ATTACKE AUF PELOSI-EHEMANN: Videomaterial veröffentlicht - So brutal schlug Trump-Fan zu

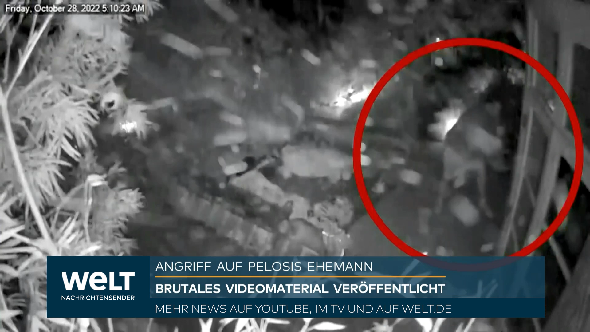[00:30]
Das Video straft alle wilden Spekulationen Lügen. Pelosi habe dem Täter selbst die Tür geöffnet. Auch Ex-Präsident Trump hatte sich dahingehend verstiegen. Angesichts solcher Bilder Hanebüchen. Der Täter, klar ersichtlich, schlägt die Scheibe ein, steigt ein. Pelosi wählt drinnen den Notruf.